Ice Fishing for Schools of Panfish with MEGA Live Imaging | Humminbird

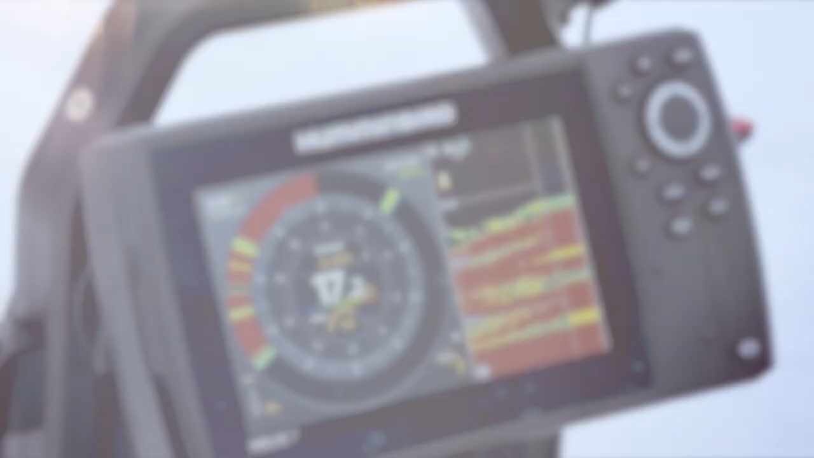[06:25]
There we go, hooked up. Oh, look at that band of fish.
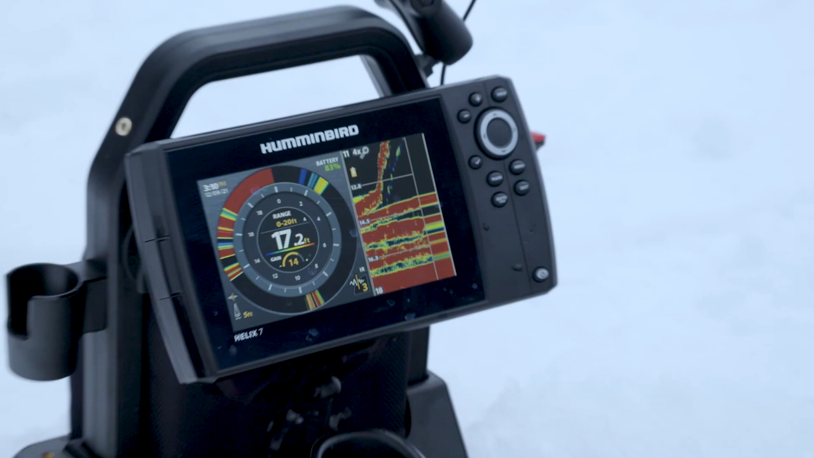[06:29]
On screen: depth 17.2 ft
There's quite a few down there. This one feels okay. Oh, there we go, nice fighting.
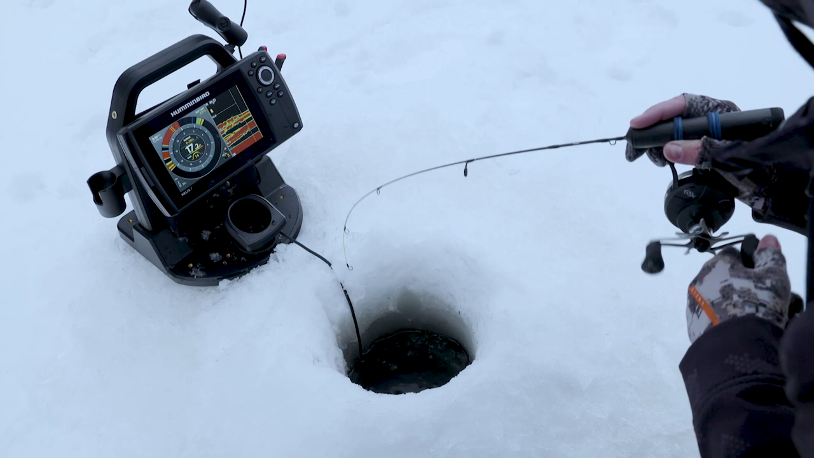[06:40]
Decent crappie. We lost that school of big ones. We're catching a bunch of these. That's a good one.